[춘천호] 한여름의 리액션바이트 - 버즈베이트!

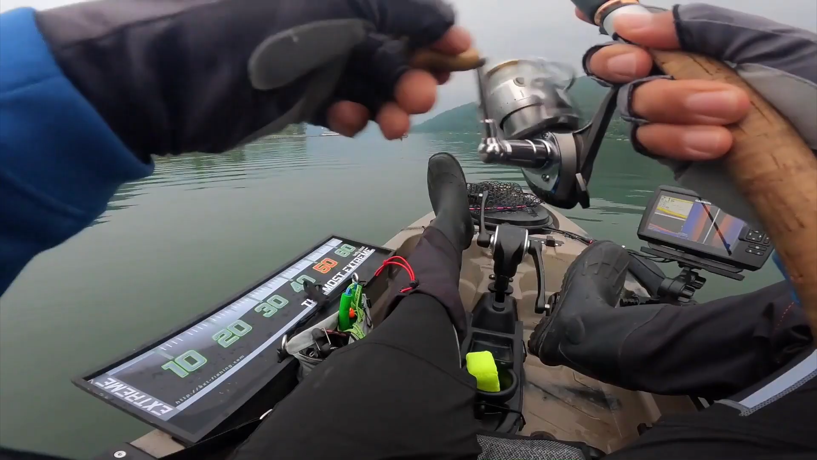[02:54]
1m 권에서 계속 움직이는 아이들이 있어요.
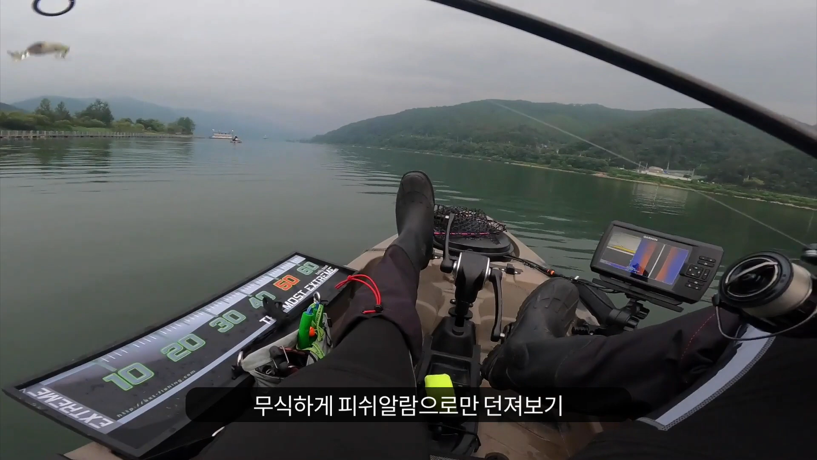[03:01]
얘가 한 30cm 들어가는 크랭크베이트인데 수고했어.
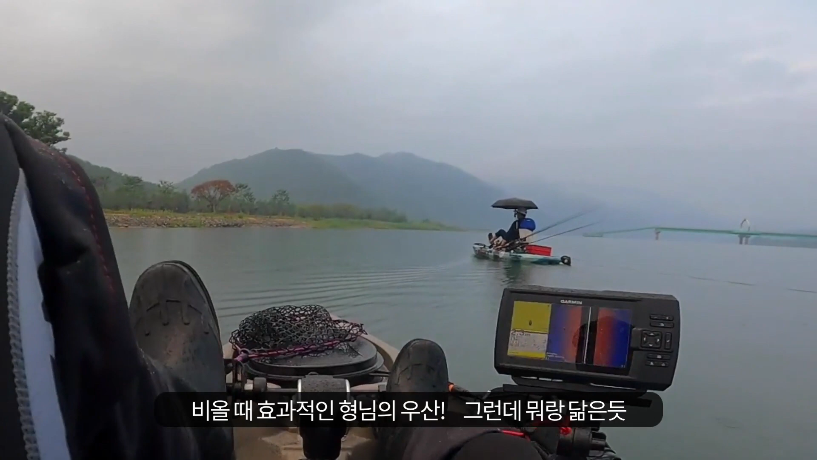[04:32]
여기 있는데 여기 바로 올라타 있는 것 같은데요? 올라타는 거를 2D로 보면 되잖아. 네, 지금 사이드 뷰에도 찍혀요. 사이드 이미징하고 그래서 2D를 같이 봐야 돼.
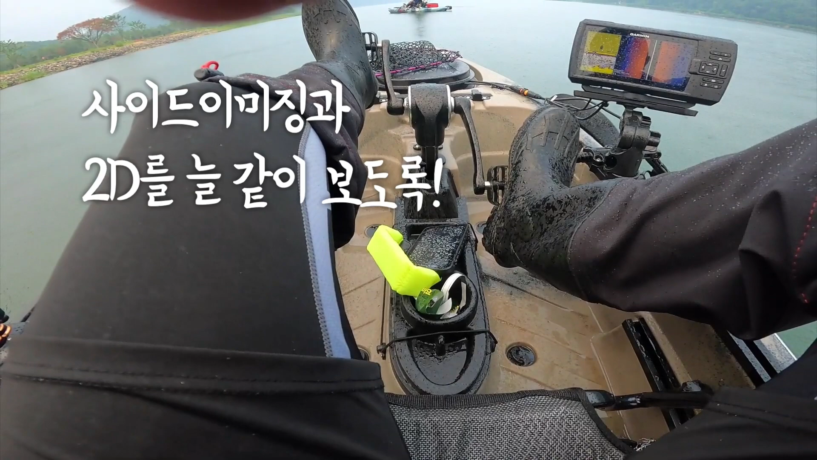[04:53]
여기네 여기. 지금 바로 아래인 것 같은데? 아래인 것 같은데 하면 안 되지. 네가 아 이거는 수초구나 하고 분별이 돼야지. 그러니까 이게 수초 같아요 이게.
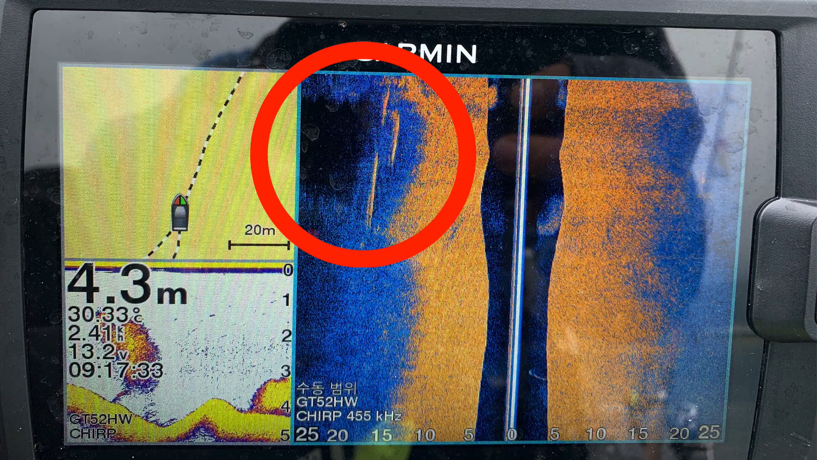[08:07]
On screen: depth 4.3 m
그렇지, 그, 저 윗부분에 사각형, 그거잖아.